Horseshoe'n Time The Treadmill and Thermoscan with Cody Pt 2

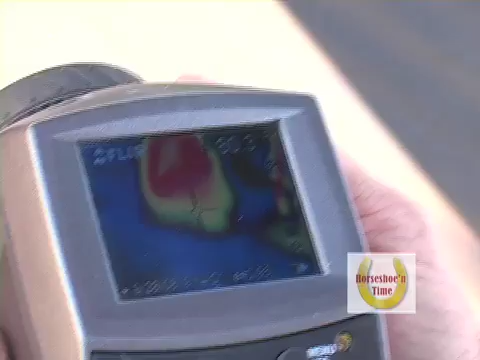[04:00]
way across and when you look down at the toe it's even hotter down towards the toe.
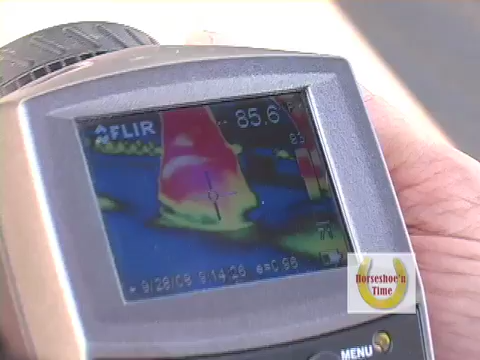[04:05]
So now when we go over to the foot with the normal fit,
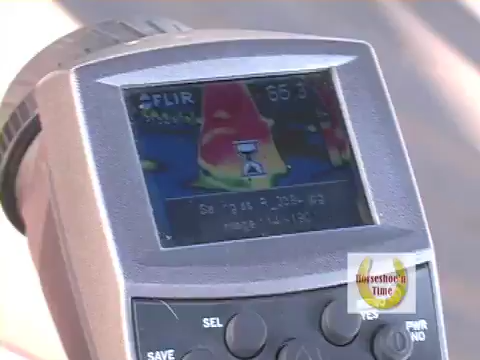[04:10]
let me get a focus on it, what we see there is we see a very normal heat pattern,
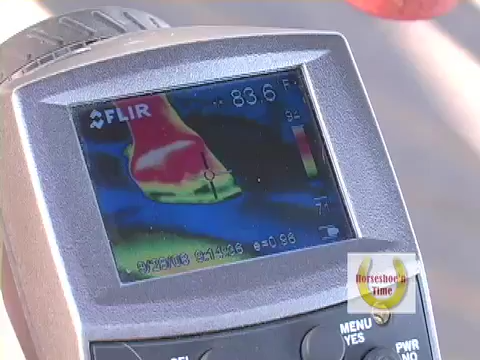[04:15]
On screen: spot 83.6°F
a beautiful heat pattern coming off the coronary band going into the corium.
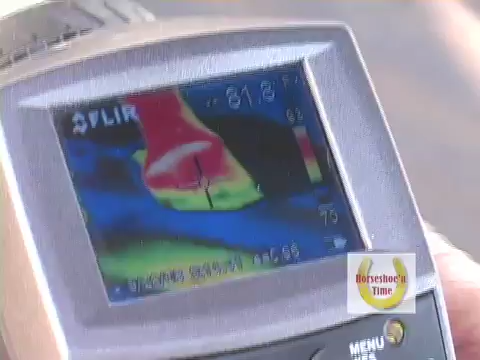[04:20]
But we also see a lot more heat in that particular leg and that would be something that would concern me.
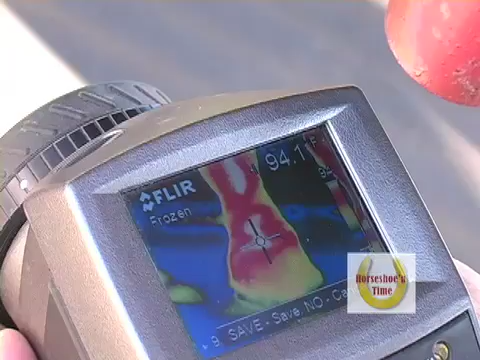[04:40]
He's hot all the way into the pastures up there on that toe. Is that incredible?
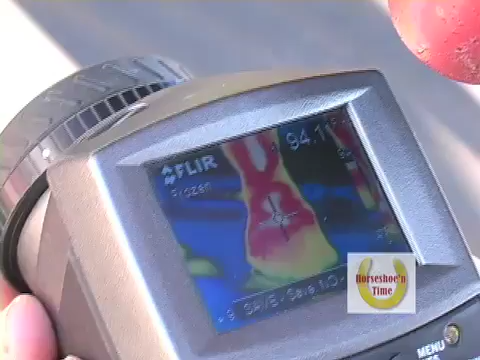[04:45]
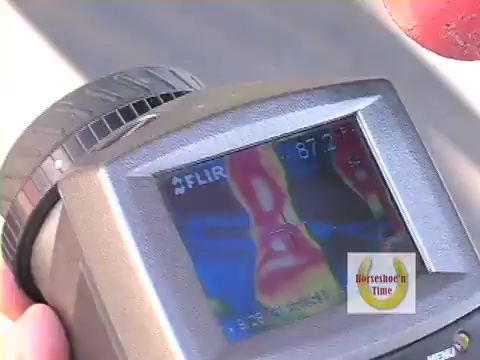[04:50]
Okay, what we've got here is we happen to have an image where we can get both back feet and see
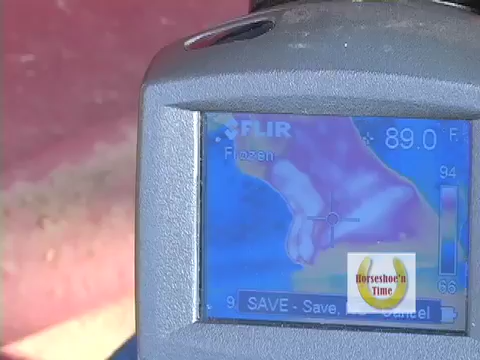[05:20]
On screen: spot 89.0°F
more heat in that leg and that kind of leads me to believe that it's starting to bear more weight over
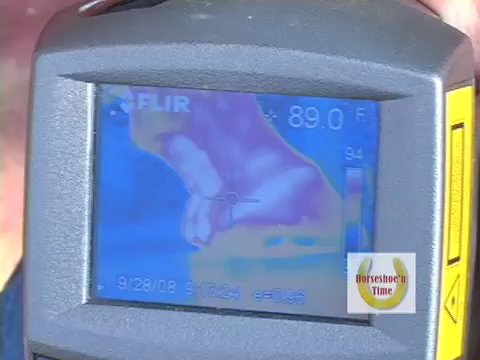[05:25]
On screen: spot 89.0°F
there because of the way it's coming down and the way its stride has been changed.